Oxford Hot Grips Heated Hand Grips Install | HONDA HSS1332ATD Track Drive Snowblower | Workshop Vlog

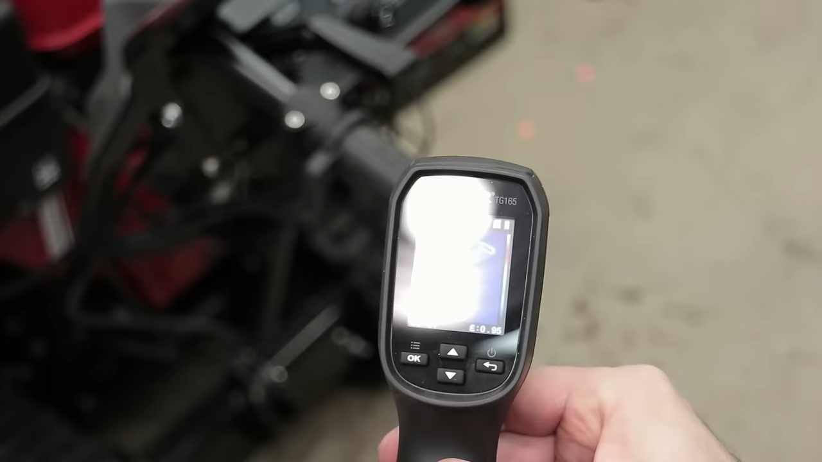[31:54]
144 degrees. That insulation is really helping, isn't it?
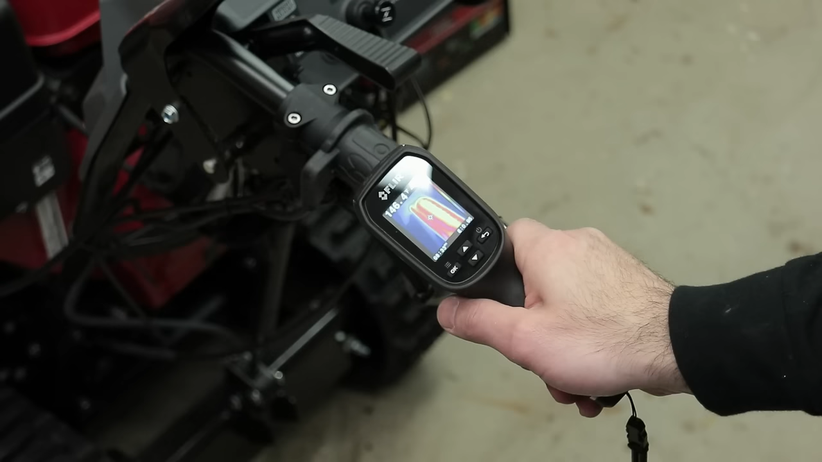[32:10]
146. I didn't think I was going to get that kind of temperature out of these grips, but they are freaking hot. Wow.
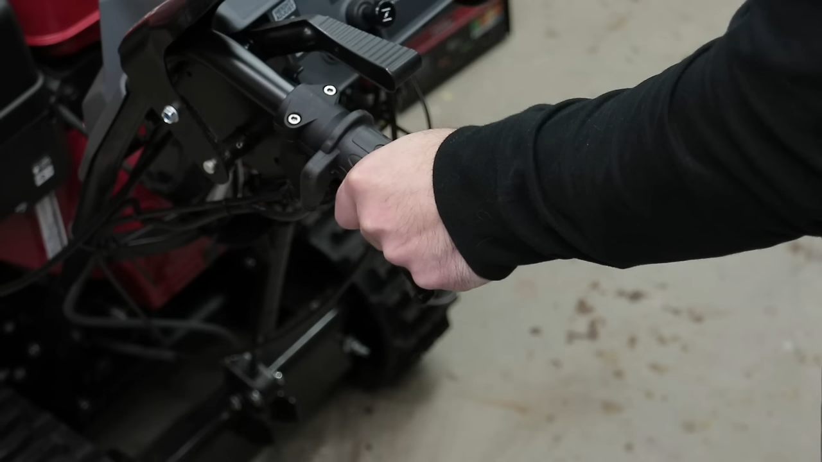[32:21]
They're getting almost too hot to touch. Oh, wow.
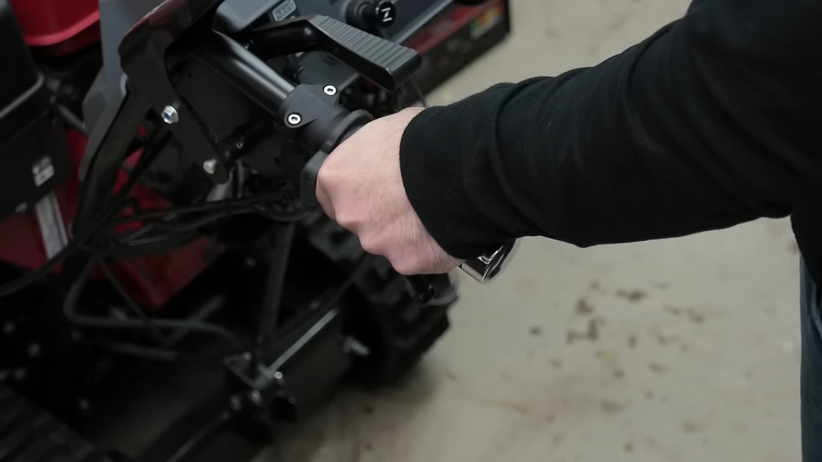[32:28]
Right up here, they're super hot.
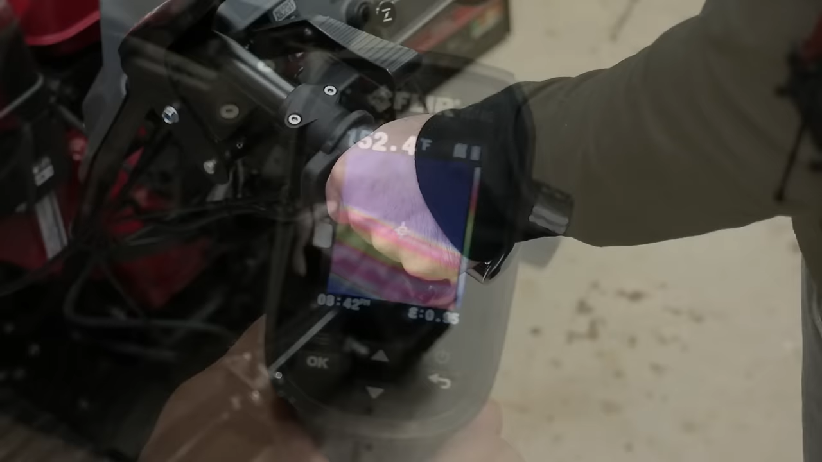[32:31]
169 degrees. Check that out. 171.
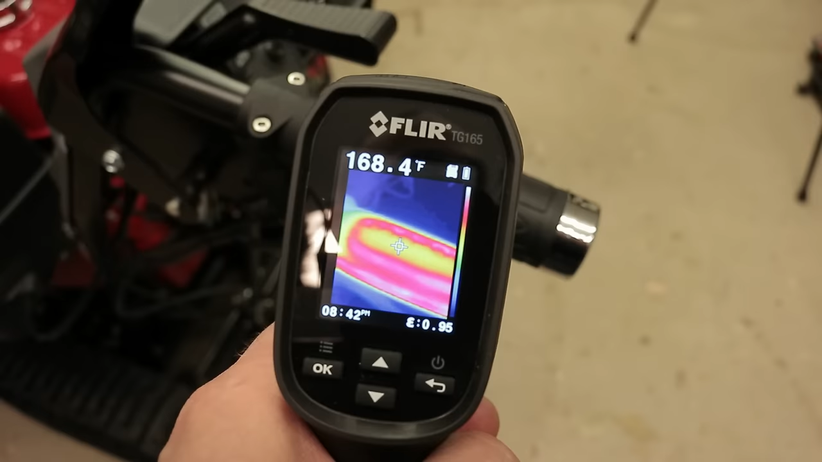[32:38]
On screen: spot 168.4°F
This has been going on for about 10, 15 minutes now. 171 degrees,
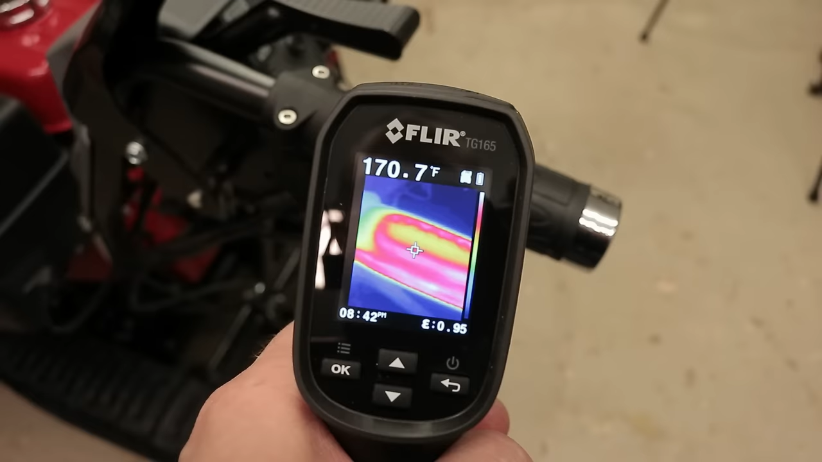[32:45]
On screen: spot 170.7°F
173. Look at those readings.
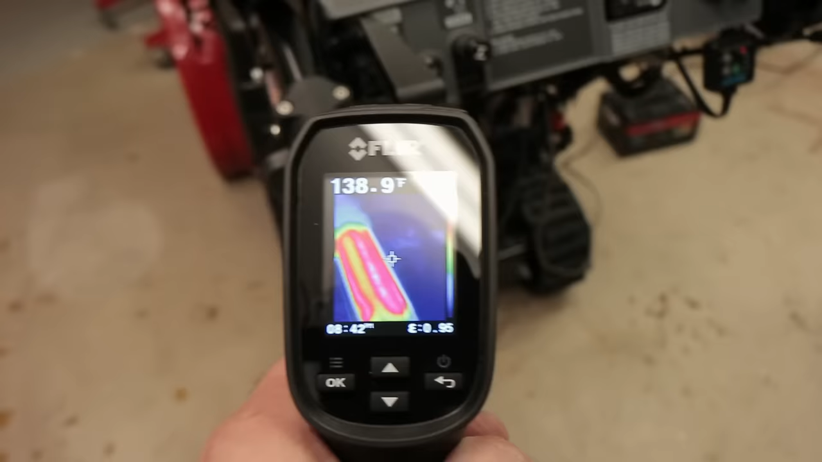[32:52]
On screen: spot 138.9°F
You can actually see the heating element in the grip
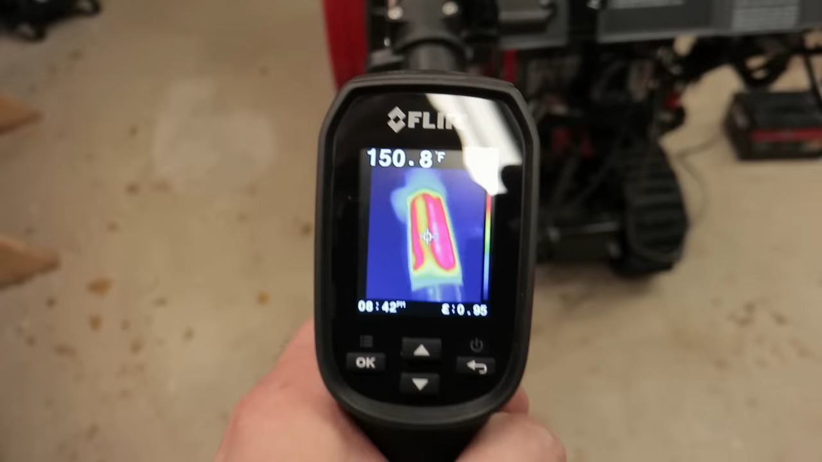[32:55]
On screen: spot 150.8°F
with this IR thermometer.
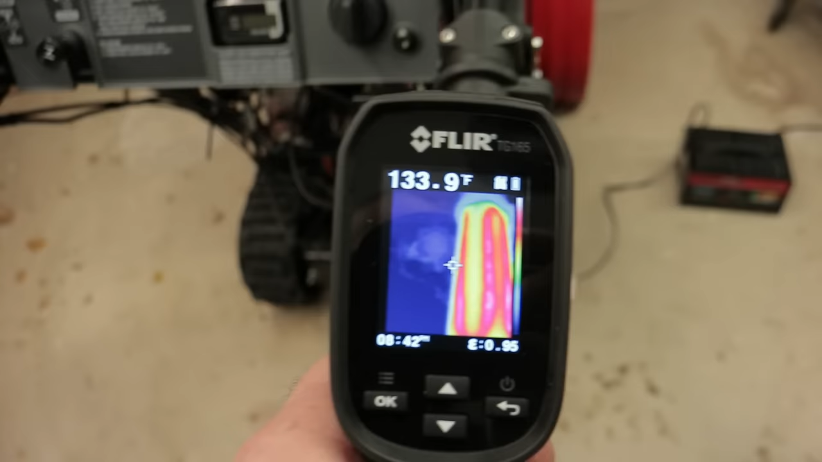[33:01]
On screen: spot 133.9°F
I still have it on 100%.
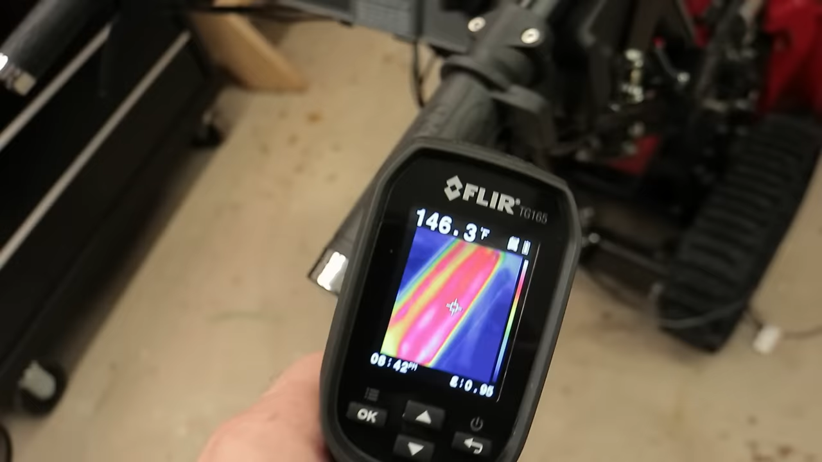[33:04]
On screen: spot 146.3°F
The hottest I can get it over here in this grip is about 160.